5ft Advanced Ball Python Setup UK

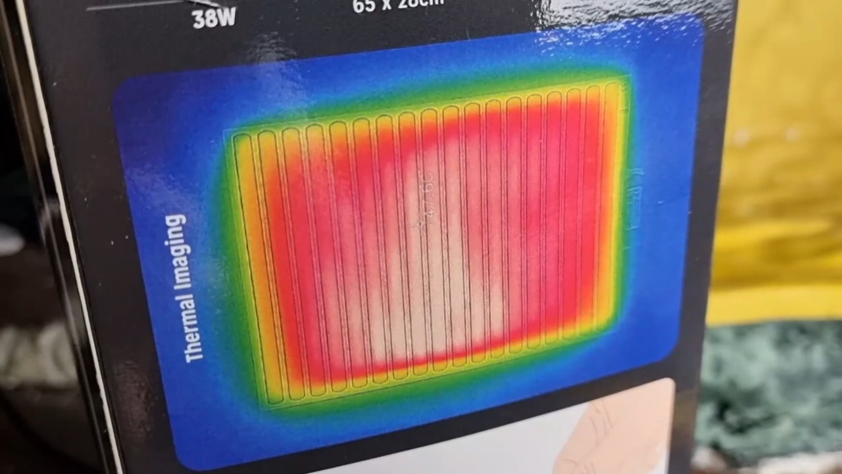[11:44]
It's only because it builds a hot spot towards the centre of the heat mat, slowly cooling as it gets towards the edges of the heat mat. This has been tested in so many different ways, you can see all that over on their social media accounts, Reptile Systems.